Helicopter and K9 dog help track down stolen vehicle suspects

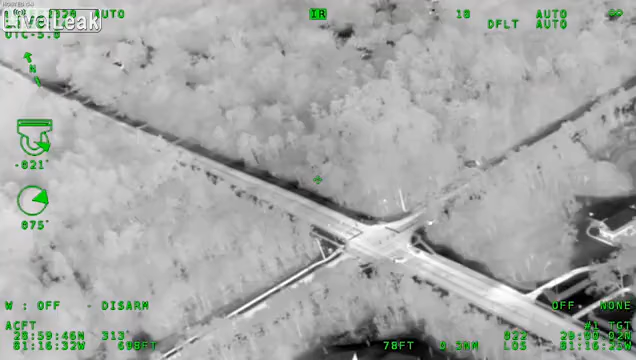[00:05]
Going around the vehicle, overtaking it, going northbound Blue Lake.
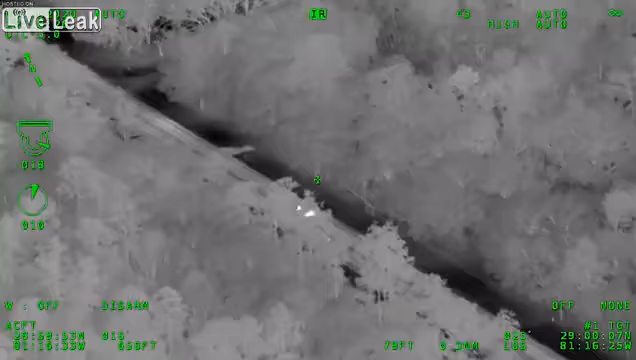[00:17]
Alright, it's indicating to go, turn westbound on Beersford.
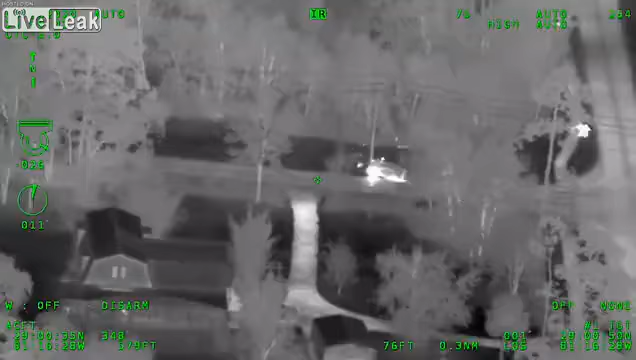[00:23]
Signal forward into a power pole. Signal forward, power pole. Bail out. Two males running southbound across Beersford. Third male running northbound to Long Beersford, parallel with Beersford, northbound to the woods. Staying with the driver, the other passenger. They're running. Stand by.
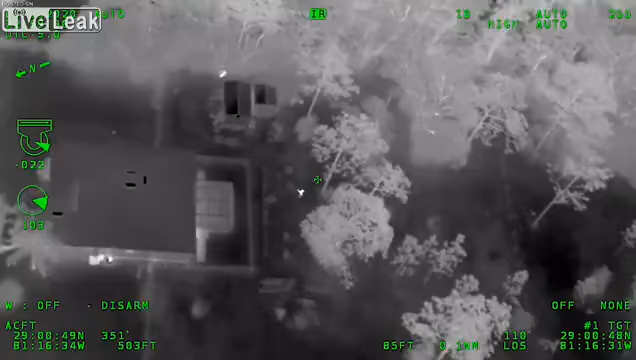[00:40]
They're still running southbound. Do we have a county dog on this call? K-961, are you dropped?
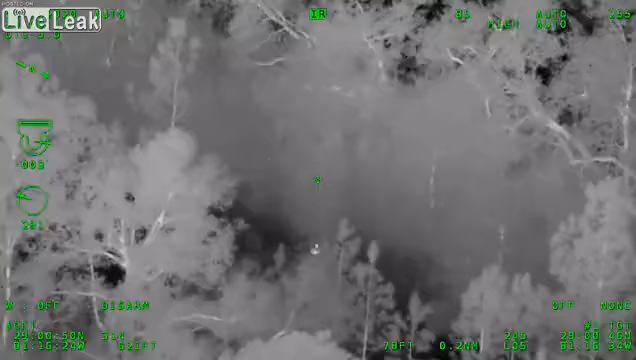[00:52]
Yeah, I'm on my way to.
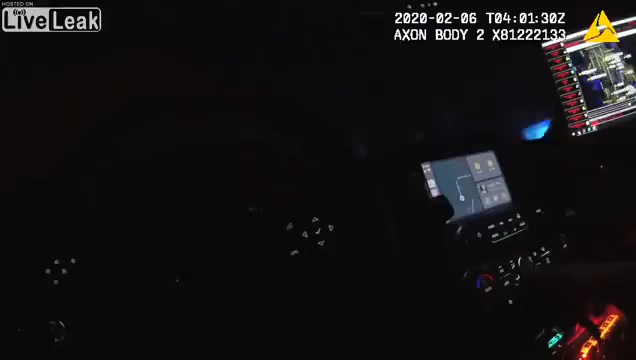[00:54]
Yeah, that's you at the power line. The man was, from your foot, from your vehicle guy, he's probably about your 5 o'clock, on your passenger side.
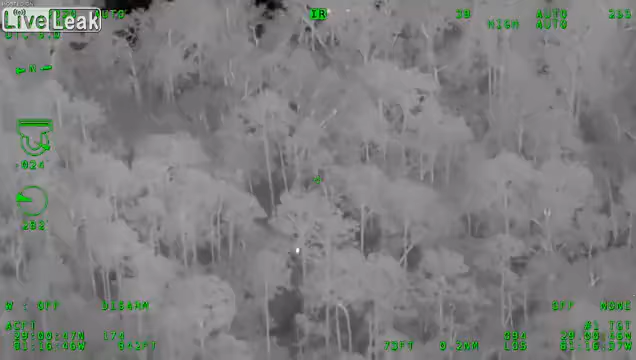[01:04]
Cody, where are those power lines at? I'm not familiar.
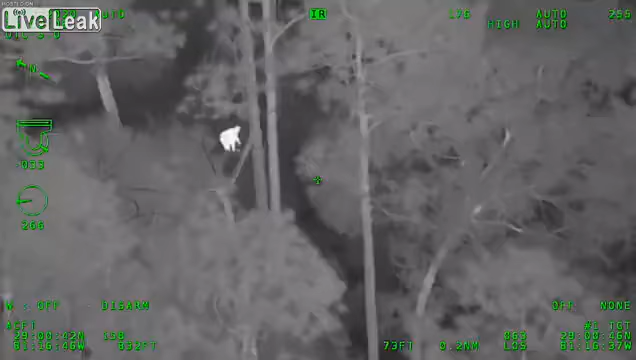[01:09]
250 yards west of Blue Lake on Beersford. He's, walking southbound. In the wood line, east of the power line.
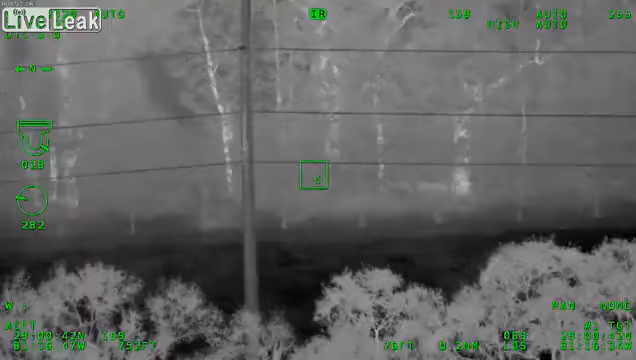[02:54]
Which direction did the other one go to?
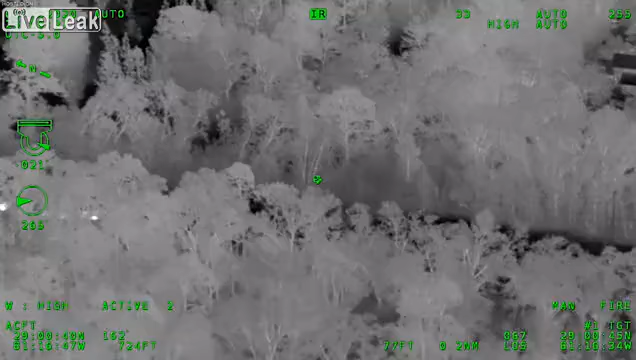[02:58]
So I last saw him, he was in the wood line on the east side of the power lines,
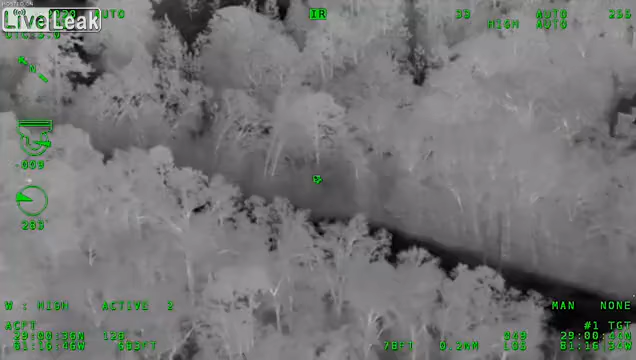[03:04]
probably about 100, 200 yards south of where your vehicles are at.
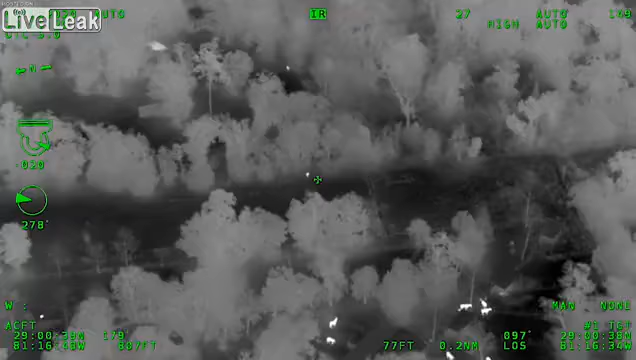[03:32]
All right, he's underneath power lines now.
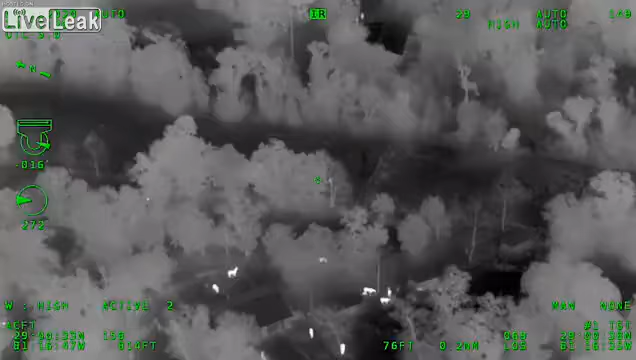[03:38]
He's stopped up in the corner of the power lines at the fence line. Air 1, am I right next to him?
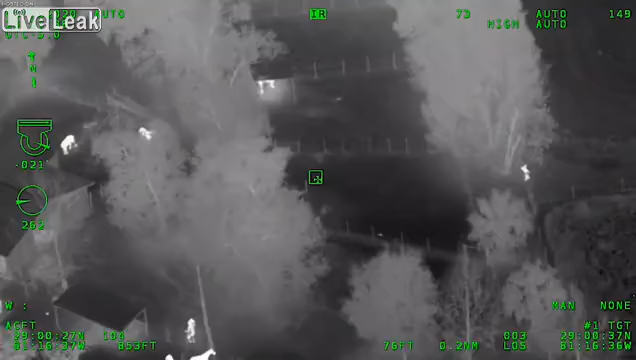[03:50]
I don't know where you're at, but he's coming onto a property with a bunch of horses.
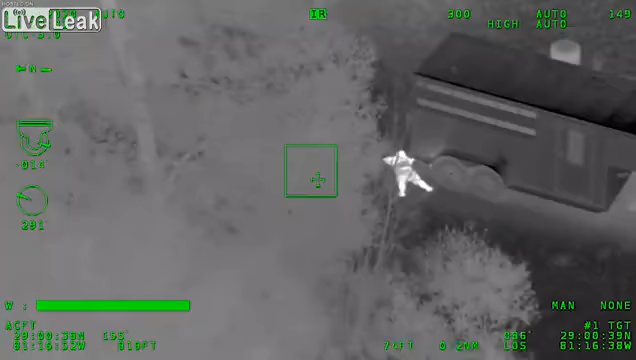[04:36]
Horses running around everywhere. Roger. Alright, he's laid out. It's like he's trying to scoot underneath the horse trailer. Yep. Rolling underneath the horse trailer.
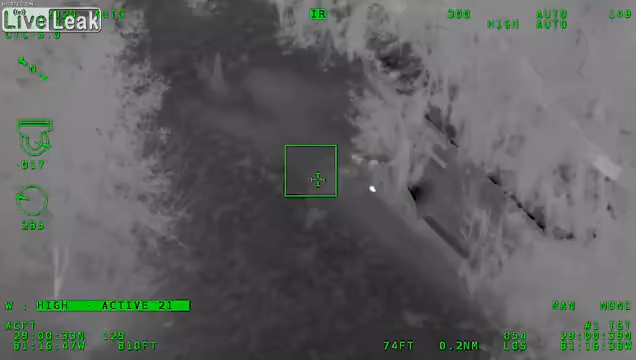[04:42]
Yep, still underneath the backside of the trailer.